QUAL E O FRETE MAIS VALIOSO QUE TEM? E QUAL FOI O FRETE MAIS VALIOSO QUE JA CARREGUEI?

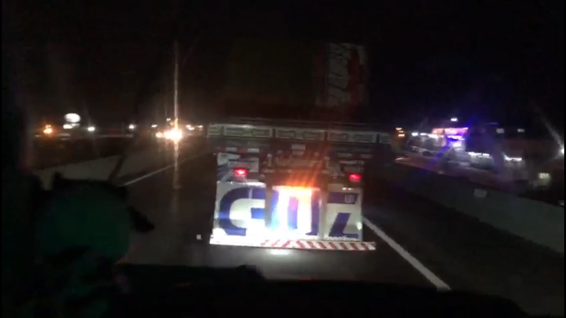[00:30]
O papai Cruz tá vindo aí pra trás.
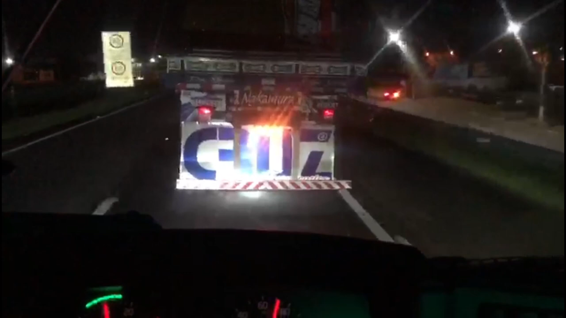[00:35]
E tá o Tom Cruise também. O Tom Cruise tá junto, cara. Meu Deus. Papai Cruz parou pra pagar o pedágio, mas... E agora não apareceu.